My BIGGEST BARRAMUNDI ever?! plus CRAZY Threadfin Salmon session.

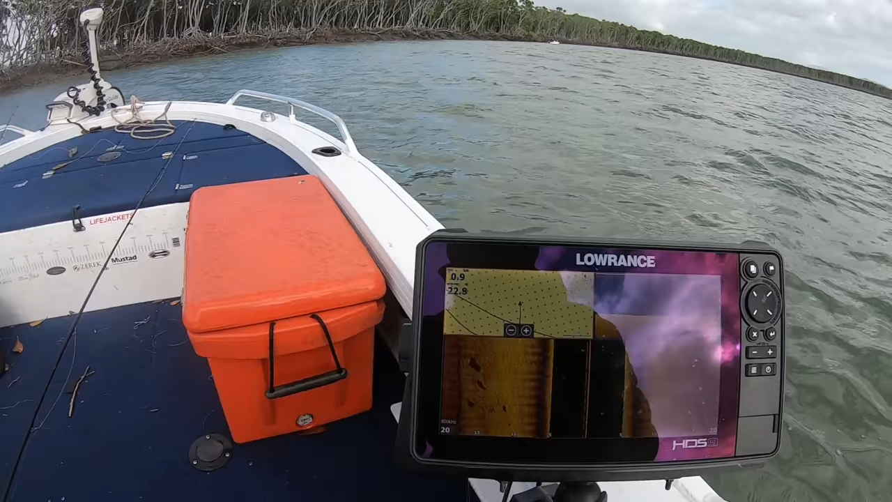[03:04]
You see that on the side skin there?
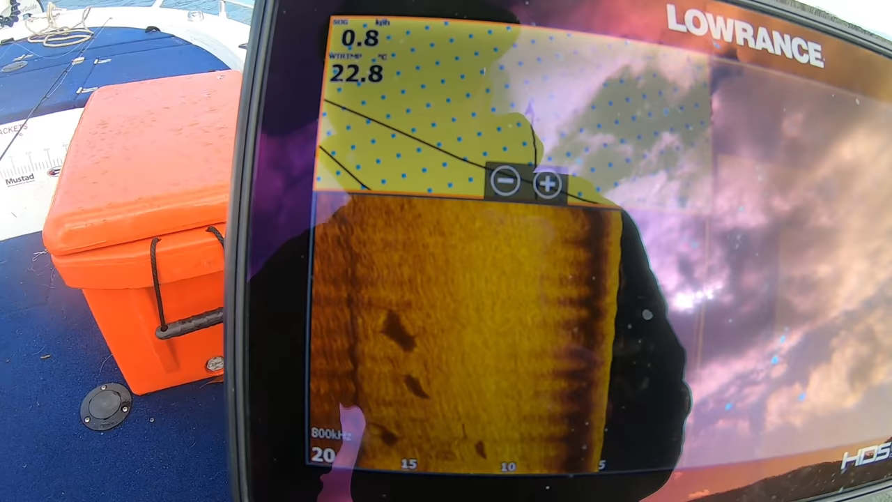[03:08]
On screen: water 22.8°C, speed 0.8 km/h
Them's is sharks. Them's is sharks following me boat.